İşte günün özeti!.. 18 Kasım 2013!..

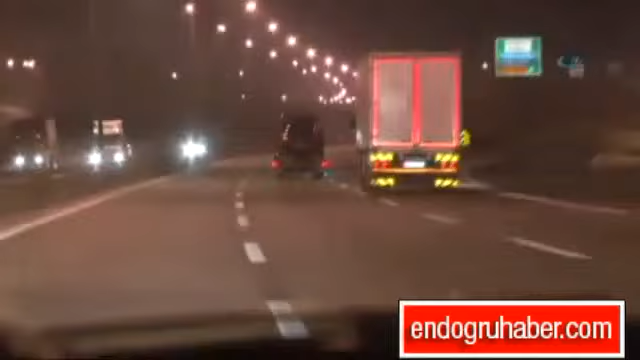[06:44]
Sancaktepe'de gece saatlerinde dur ihtarına uymayan minibüs polis tarafından uzun süre kovalandı. Dakikalarca devam eden takip tem otoyolu üzerinden Avrupa yakasına taşındı. Sağda abatı geçtirecek mi? Takip ediyoruz. Sağda abatı yediyoruz. Olur mu? Zanlılar patlak tekerlek üzerinde ilerlemeye devam ederken çok sayıda ekip takibe katıldı.